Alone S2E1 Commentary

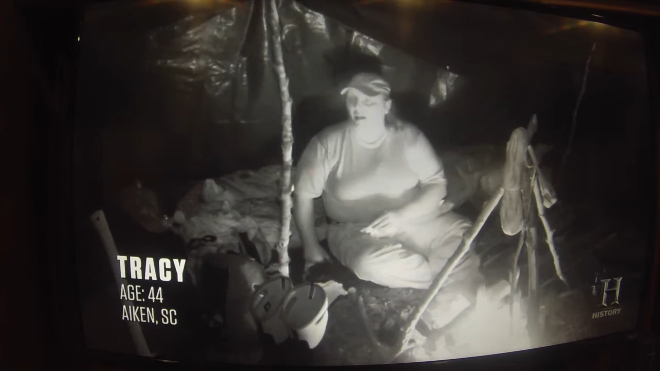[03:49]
look at Tracy's camp this is the first half day we're out there she's already got a beautiful
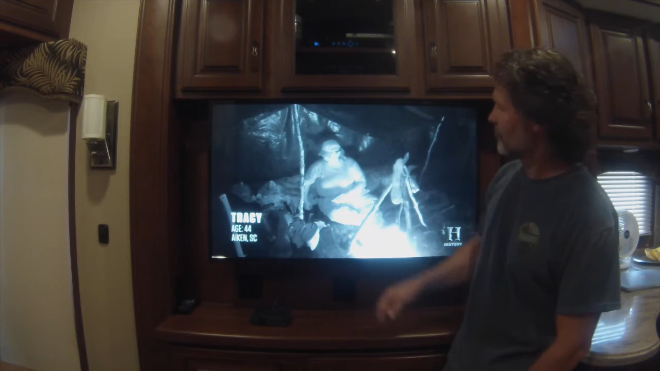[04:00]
shelter an amazing fire a drying rack over it I'm very impressed that was a lot of work to get done in that first half day you're going to really enjoy Tracy's story I know I am going to